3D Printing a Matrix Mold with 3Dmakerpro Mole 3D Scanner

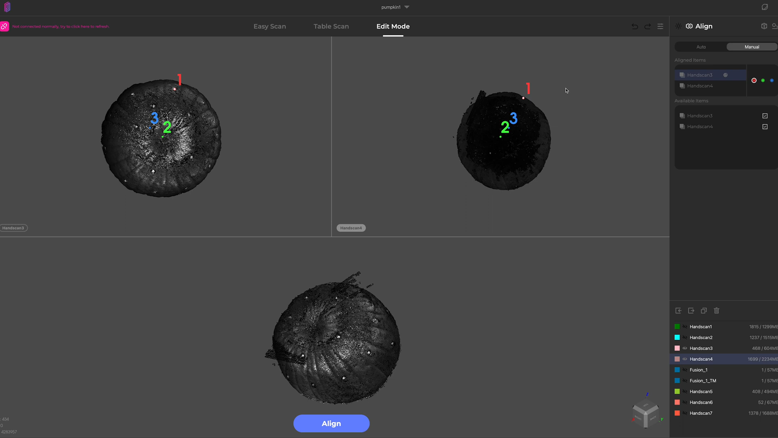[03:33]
so I went in and manually selected those marker points as alignment points. You have to select the point you're going to change on the sidebar, then Ctrl-click on a Mac where you want it to go, and you do that on both scans, and let it process.
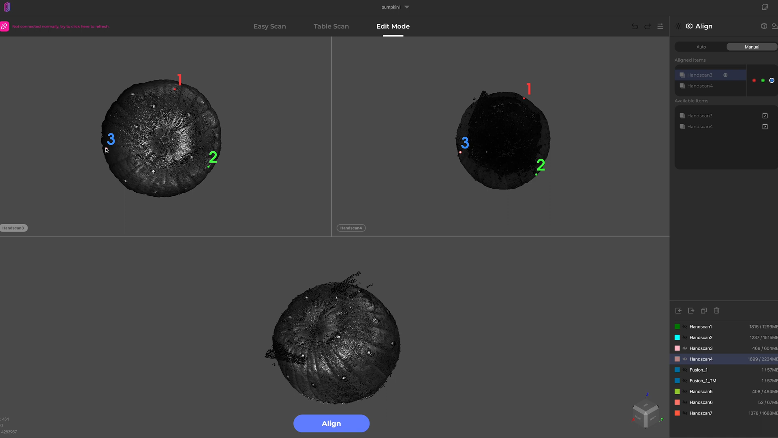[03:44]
The merged scan came out great. I'm not concerned about those tracking dots showing up in the scan,